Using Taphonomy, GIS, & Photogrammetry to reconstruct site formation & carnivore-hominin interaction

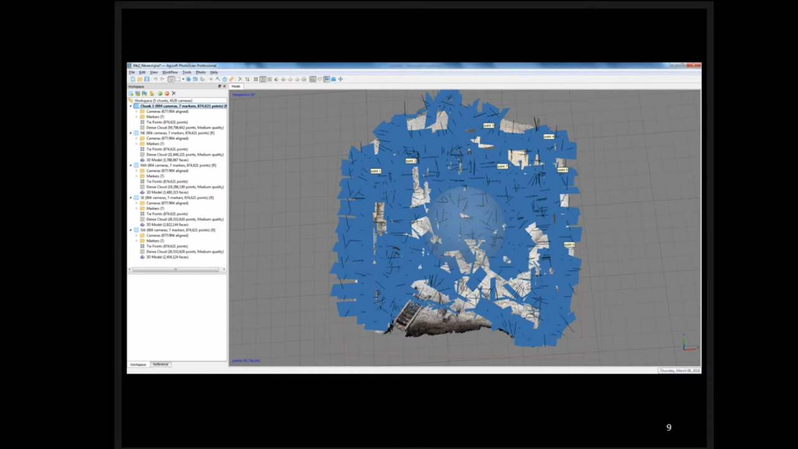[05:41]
did a medium point cloud i think it gave me about 60 million uh points
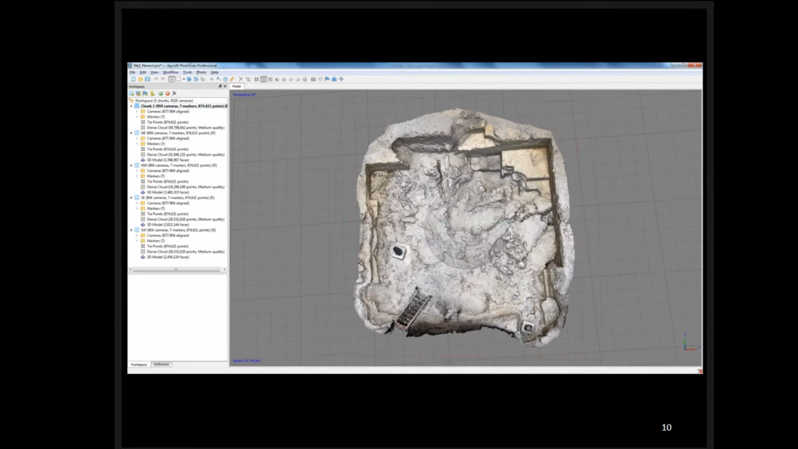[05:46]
and a fairly uh good enough i think for what for our purposes as far as understanding the